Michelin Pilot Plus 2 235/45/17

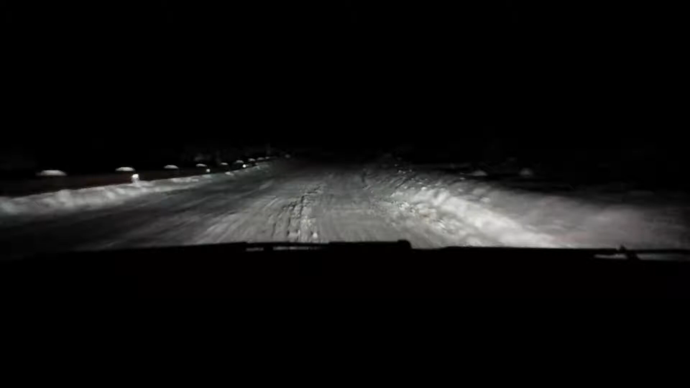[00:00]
View with the Michelin Pilot Plus AT tires, 235, 45, 17, Z-rated tires. These are all-season tires in serious winter conditions here. And basically on every corner here, I'm slipping, activating traction control, and ending up drifting.
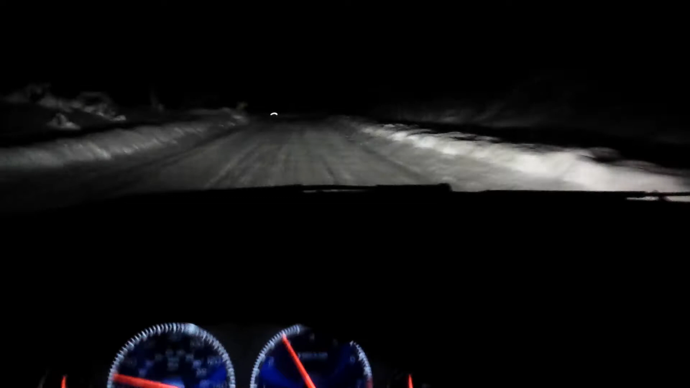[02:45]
Gonna take this corner in first gear. Just to show the difference.